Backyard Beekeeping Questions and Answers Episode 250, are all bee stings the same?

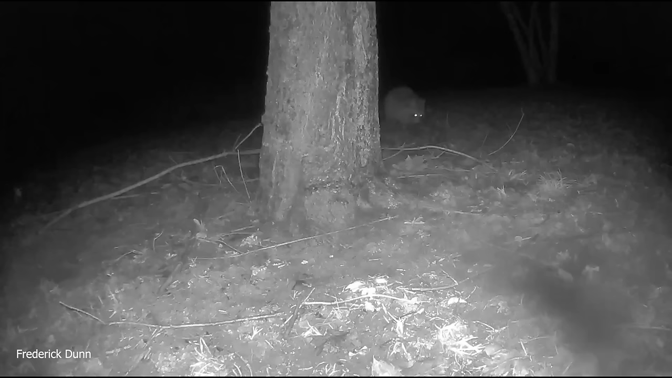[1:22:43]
This gang of raccoons showed up. They look like they're about the same age.
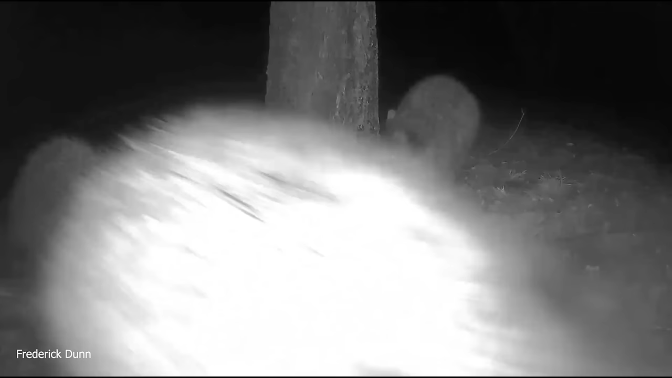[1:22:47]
They seem kind of young. They've come out of hibernation. And they're moving around in a group of three.
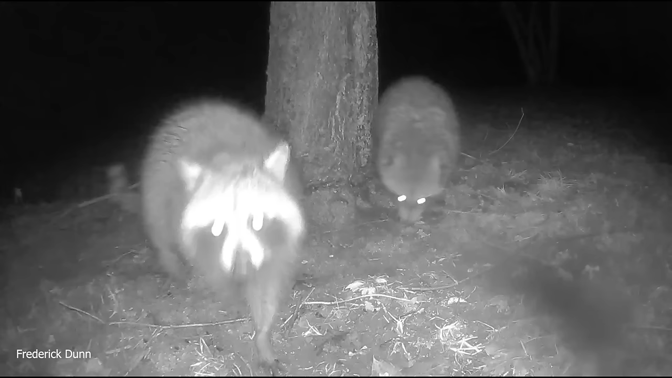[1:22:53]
They're full of mischief.
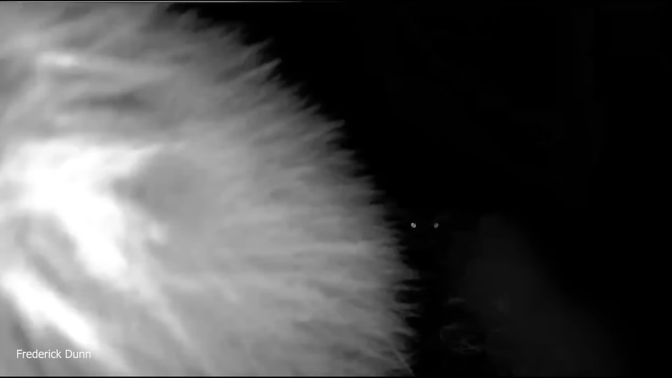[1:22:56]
I'm trying to get the camera off here,
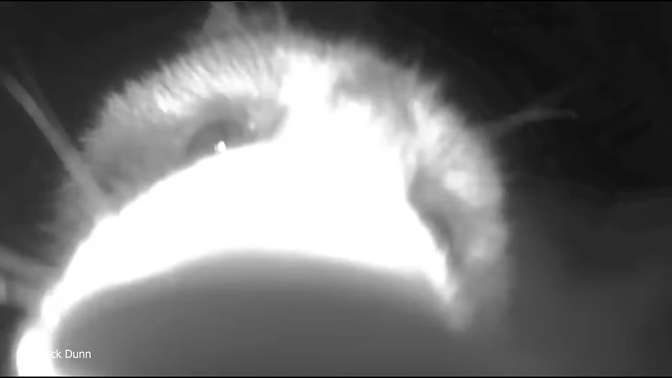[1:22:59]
but it's connected with a 1/4-20 threaded bolt, so good luck on that.
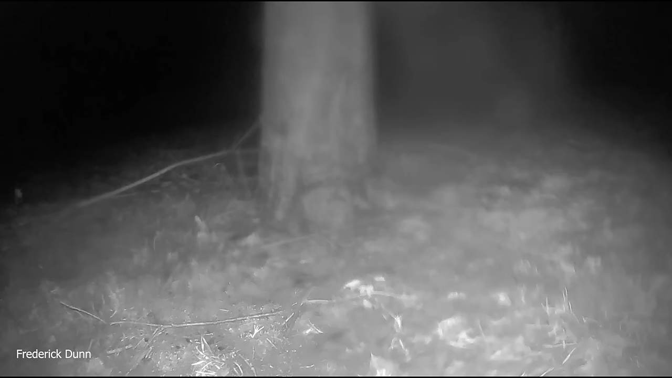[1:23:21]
And they went away for a while, and they're coming back. The one on the right's going to grab a worm right there. Looks like he got a night crawler. Tasty.
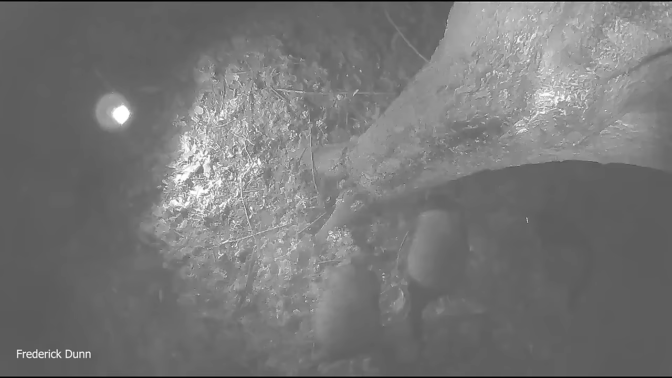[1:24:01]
And this is the same group, and the camera is up above attached to a dead tree branch. So you can see the little rascal touching the camera there. I think it would have pulled it off if it could have. There's nothing on it that should be inspiring it to check it out other than the fact that it's a camera.
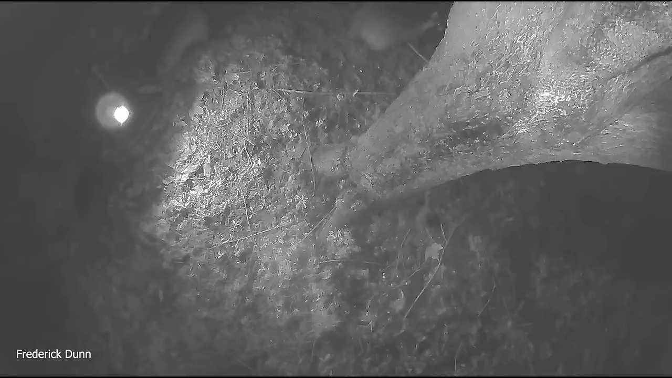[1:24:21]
It probably makes a noise every time it comes on.
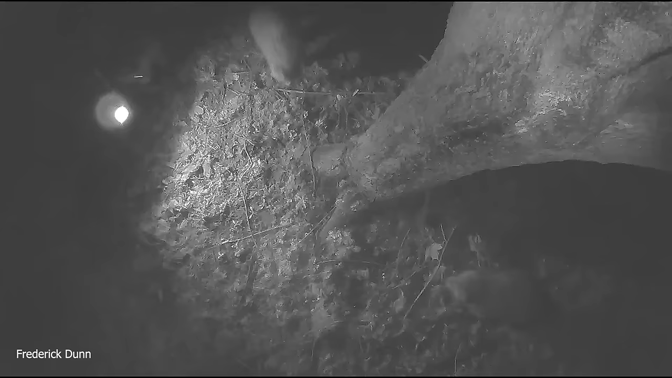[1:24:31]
It's a train in the distance, a good 15 miles away, so that's interesting that we can hear it.
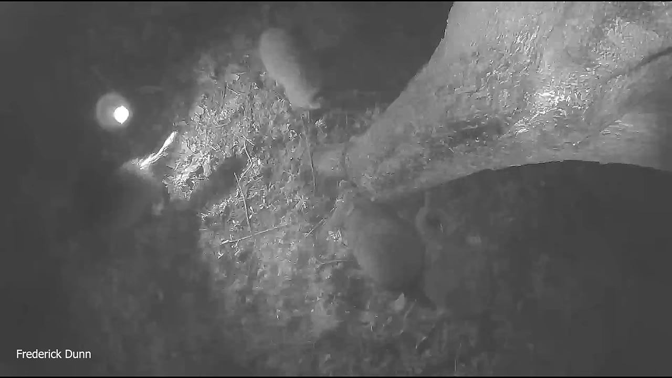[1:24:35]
And at the bottom of the frame here, I think that's the one that grabs a worm.
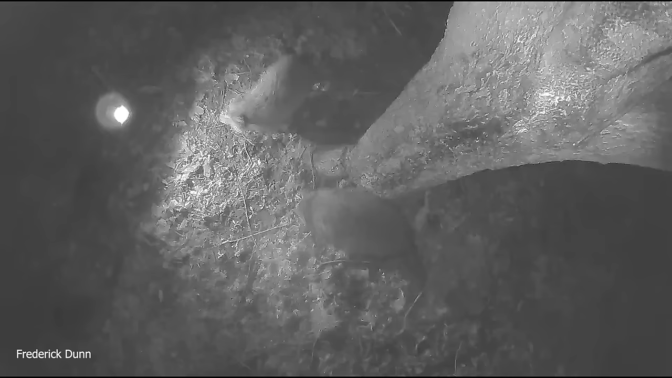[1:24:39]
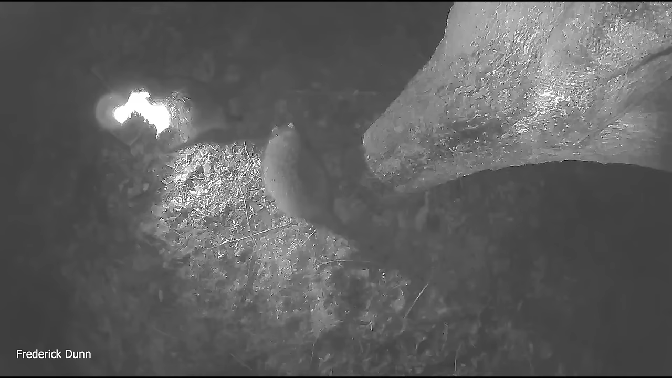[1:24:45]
And the other one's trying to use his little raccoon paws, get that camera off.
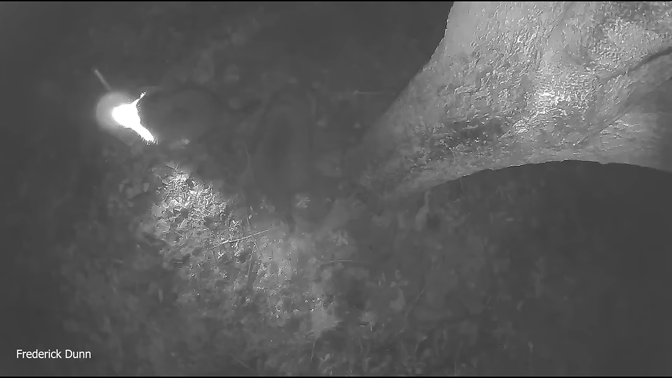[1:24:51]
It's still not working. Good luck.
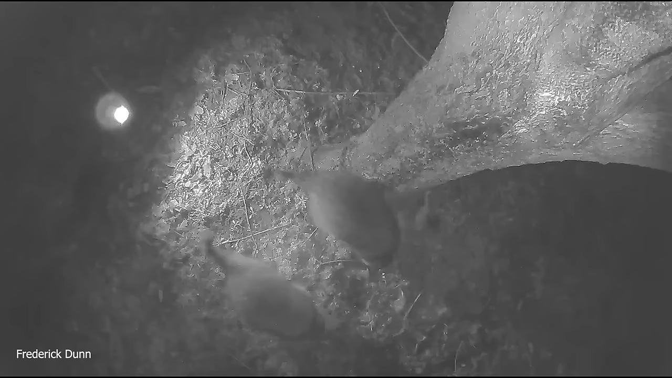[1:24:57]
They'll eat chickens.
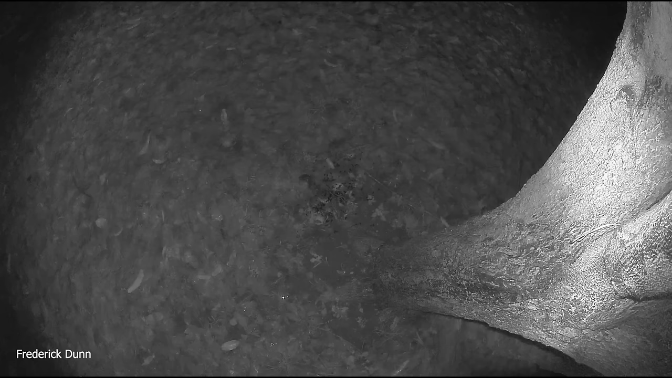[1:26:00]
I looked to see if there was a nest there, something like that, and there wasn't. So that's interesting. They're incredibly agile. Here's another sequence, probably the same mouse, and look at how fast he darts around on the ground at the base of this maple tree. I don't know what it's doing, but they sure move fast. And if you were an owl trying to figure out where that deer mouse is going to be, I think he's afraid of being nabbed, because he does not sit tight for even a second. They climb trees. They can go straight up a concrete wall.
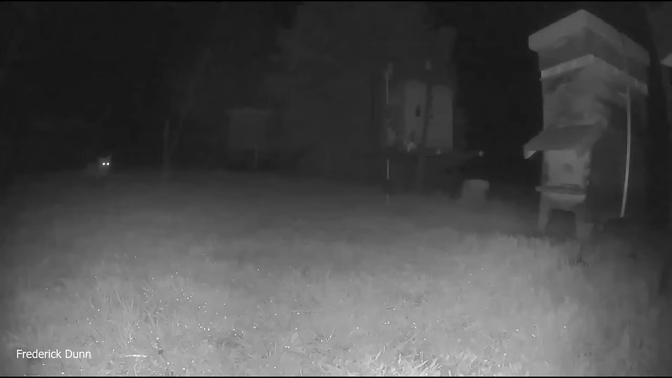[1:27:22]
Now we have the fox visiting the bee yard. Does not like the alarm. I thought it was interesting that he ducked a little bit first, but I think he might have seen a flashing light. I don't know. They're very skittish.
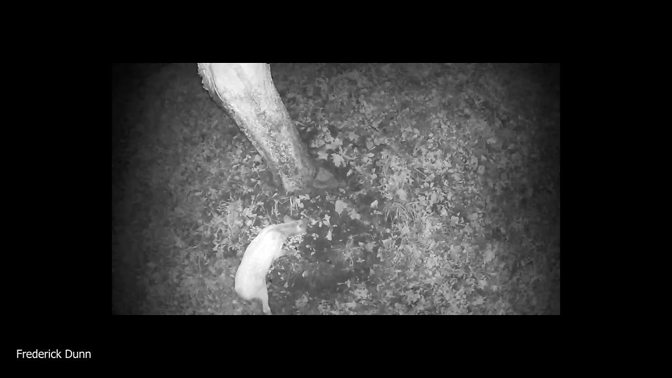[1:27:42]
He's probably hunting rabbits. This is a very young white-tailed deer. Still has spots on it.
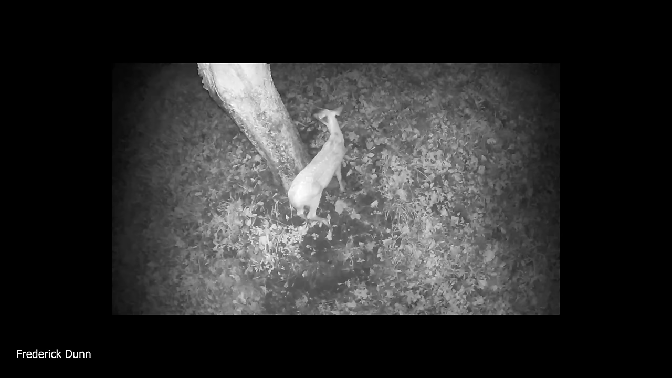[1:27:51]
Lots of deer come through and seem to mark this tree. I don't know why they do that.
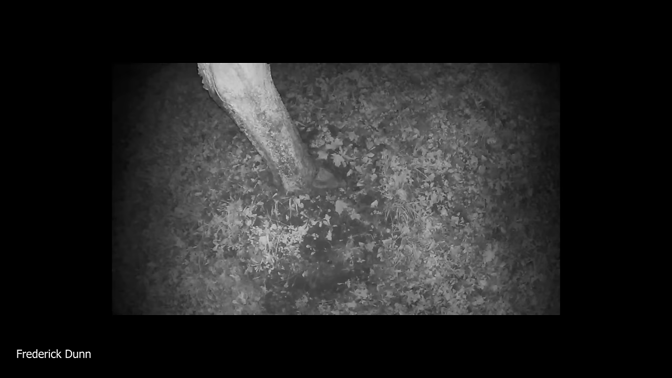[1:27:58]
And now the raccoon visiting
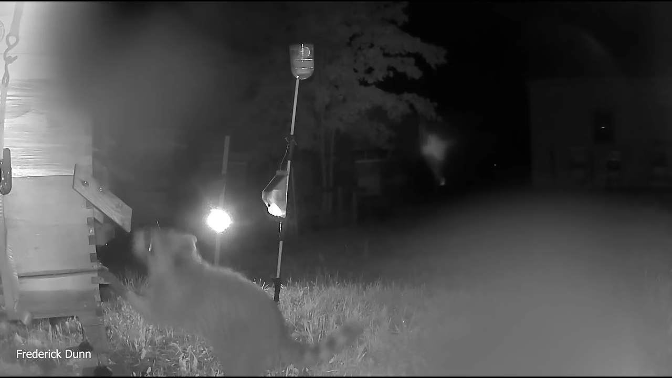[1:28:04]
also doesn't like the alarms. And that's the end of it. Wish I had something more interesting to show. Thanks for sticking around.